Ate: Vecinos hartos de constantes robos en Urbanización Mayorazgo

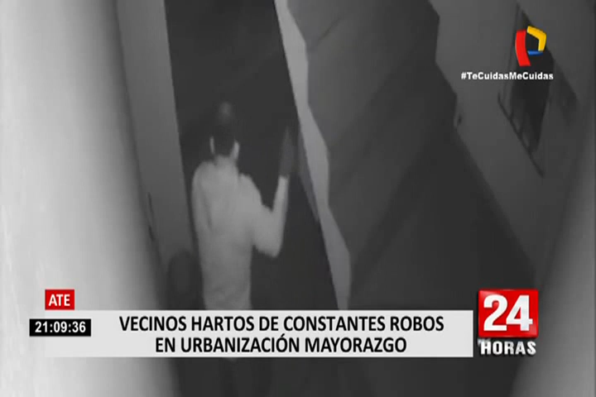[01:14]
Finalmente ve una moto tipo scooter, abre la puerta de la cochera con ayuda del otro asaltante que esperaba afuera y se van sin ser descubiertos.